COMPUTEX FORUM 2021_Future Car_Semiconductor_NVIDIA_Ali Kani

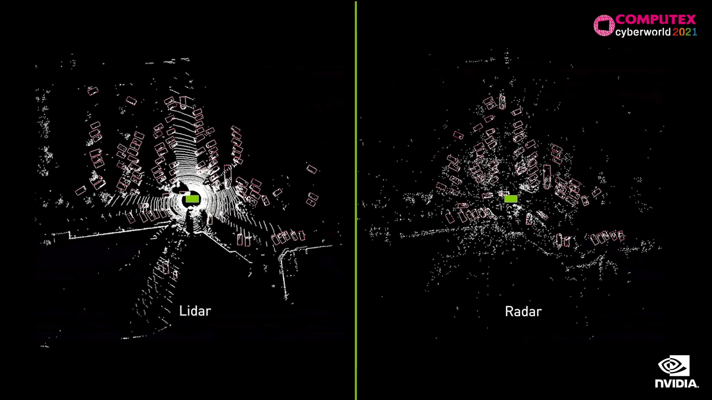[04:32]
to provide a redundant detection to ensure a vehicle does not contribute to an accident.
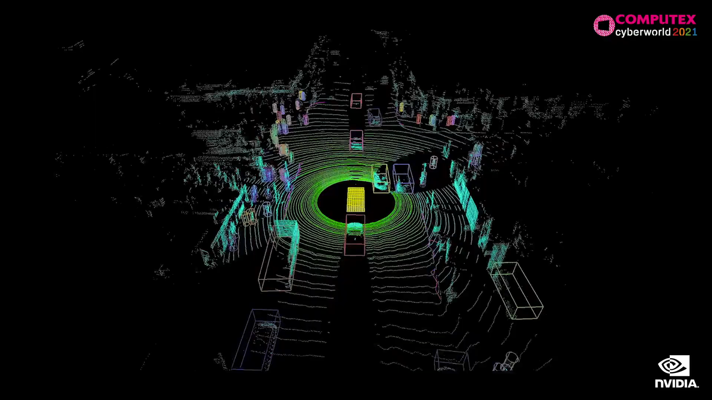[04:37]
Now, once you have great perception software, you can perceive lanes,